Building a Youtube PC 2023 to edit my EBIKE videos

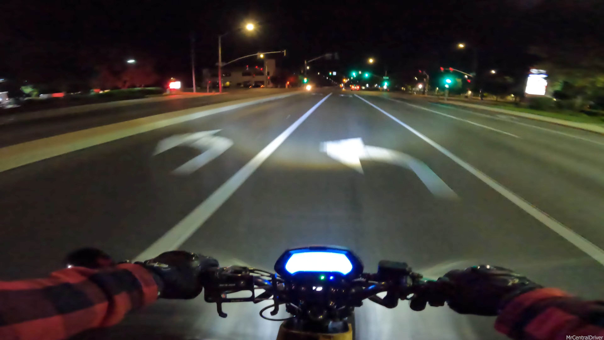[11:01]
I don't think I'm gonna make it oh shit Onyx is not good for turning I did make it though I'll give it that definitely made it yeah buddy let's go oh yeah we'll take that one street I was I was talking about bye bye car I forgot all about it that's our little shortcut now
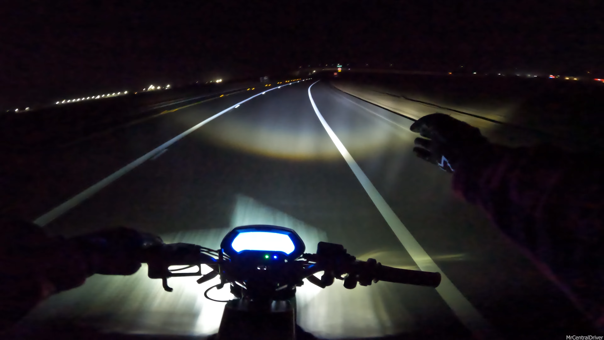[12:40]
now I gotta give them credit that they made the bike lane half the size of the regular lane for a car but no that's that's not right oh crap this is all messed up that's a sharp turn right there I bet you that car is all like oh man he went straight and they were making a u-turn like a second it was straight up open though someone moved all the signs so is what it is all right so come on now yeah pick me up
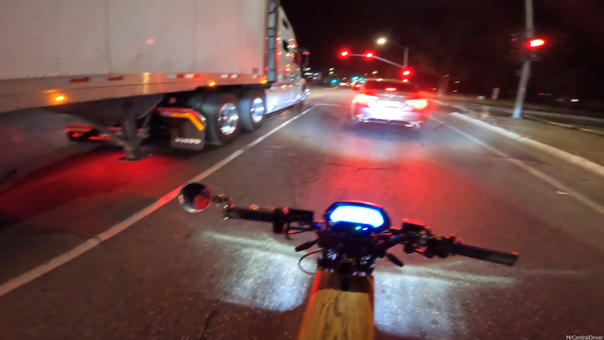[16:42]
actually right here next to the cops we had the pedals on the super 73 and they didn't say shit so I mean I don't know I don't know if we can get away with it or not this guy's inching forward you jump sir you hella jumped dang they really didn't want to sit behind that uh semi they're just gonna get on the freeway right there oh why is it so dusty what the heck see this is why I'm getting sick around here